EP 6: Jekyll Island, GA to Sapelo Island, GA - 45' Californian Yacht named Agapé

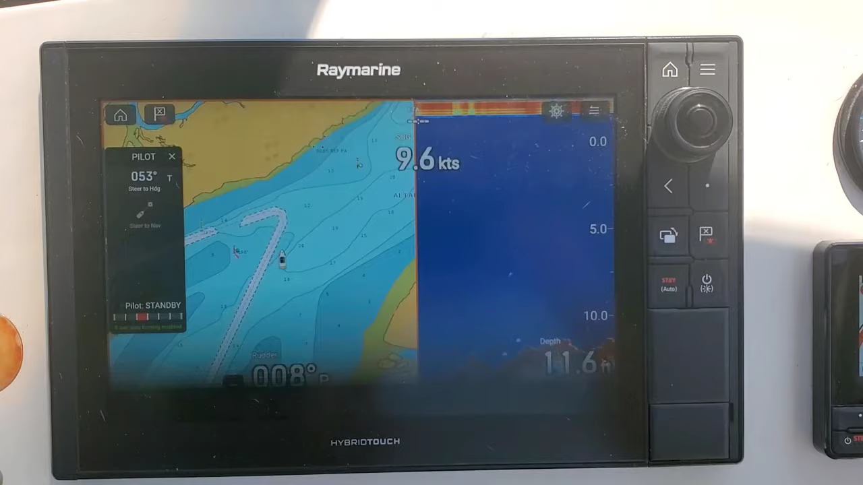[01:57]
On screen: speed 9.6 kn
2-0 isn't because I'm in about 8 and a half feet now.
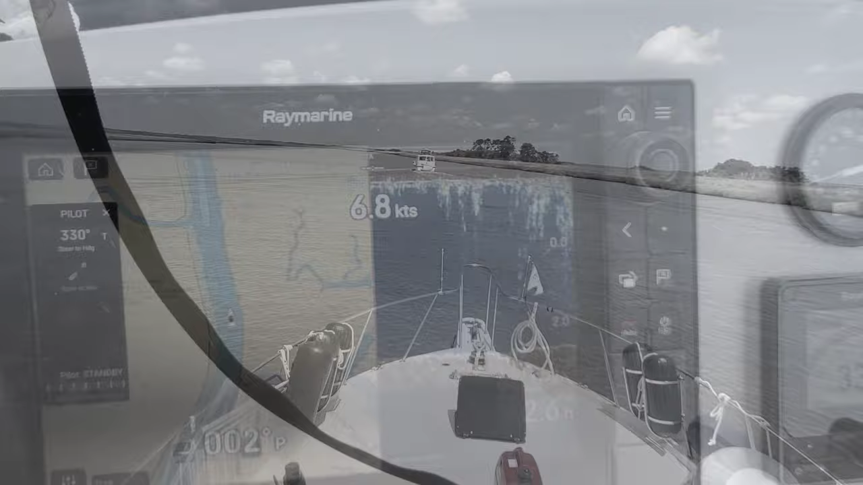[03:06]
The lowest section. Top bit is probably Sail Away's churning it up, right?